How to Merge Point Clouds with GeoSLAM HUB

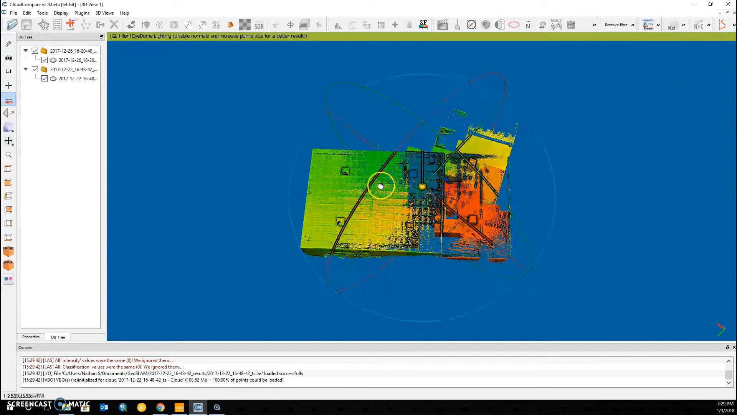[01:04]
actually overlap as they should. If I turn one on and off, we can see that the skylight here should overlap one another but does not.
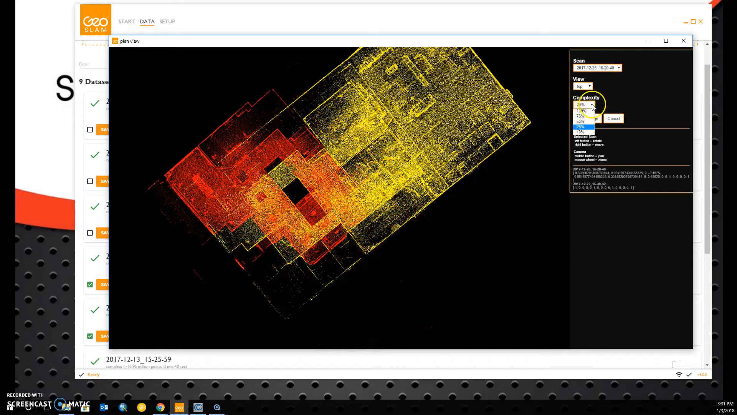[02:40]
To begin the merge process, we want to align these clouds relatively close to how they are in reality. I'm going to bump the complexity back up to 100% so you can see these two geometric shapes align here in the left-hand side.
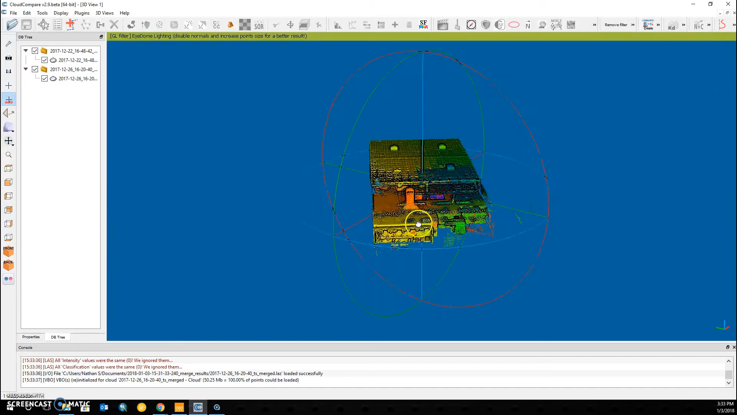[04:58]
I can see that the results are now merged, but the files are still separate.
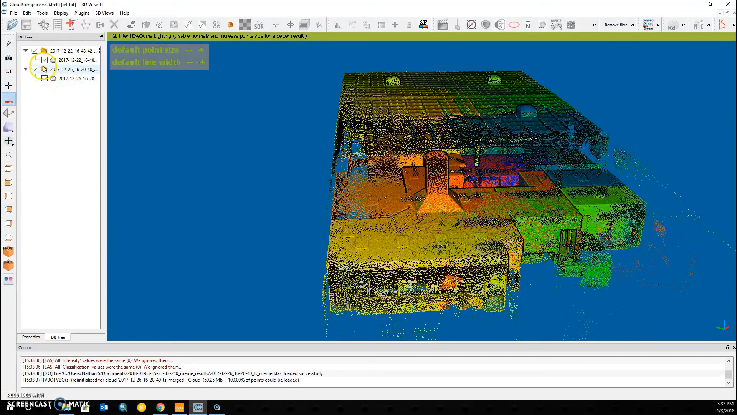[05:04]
If I turn one on and off, we can see that this skylight in the center here is now aligned correctly.
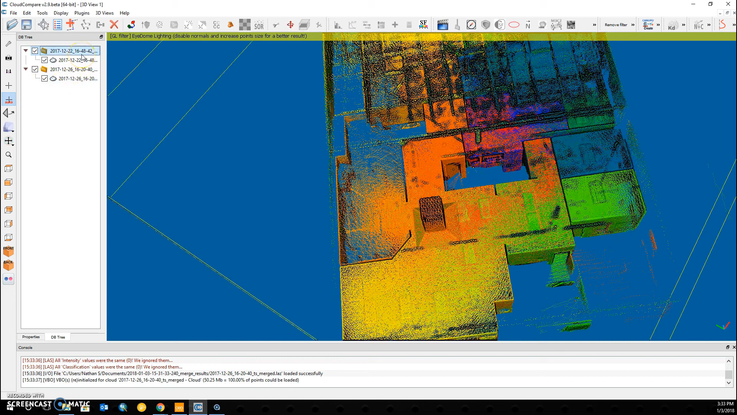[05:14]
If you want a single file with the merged results, we can highlight both of our clouds and click Edit, Merge.
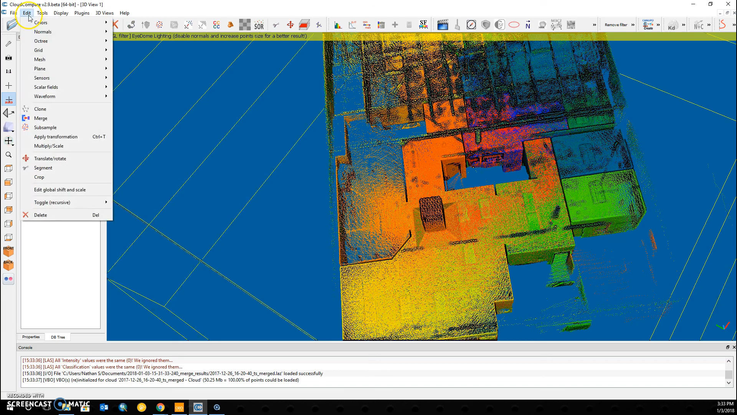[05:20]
Cloud Compare will make a single file now that contains both of our point clouds.
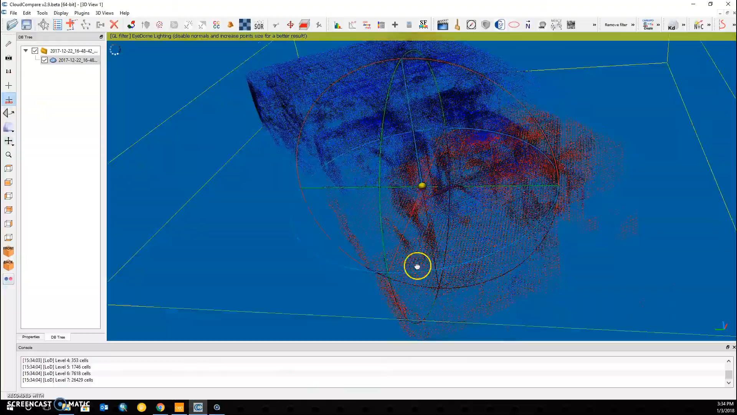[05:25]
And you can see they are colorized differently so that we may
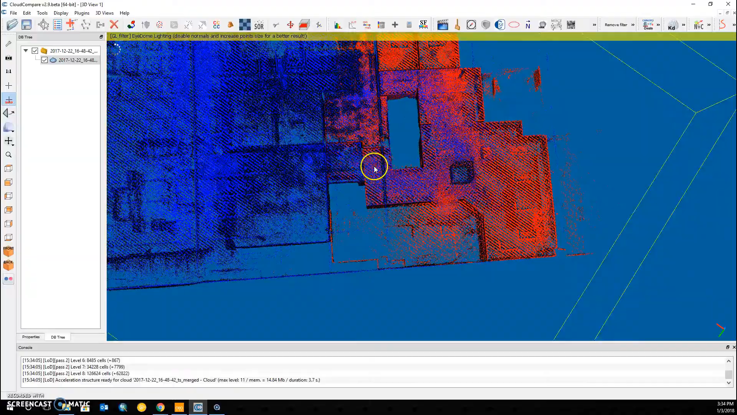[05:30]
verify how well the merge actually occurred.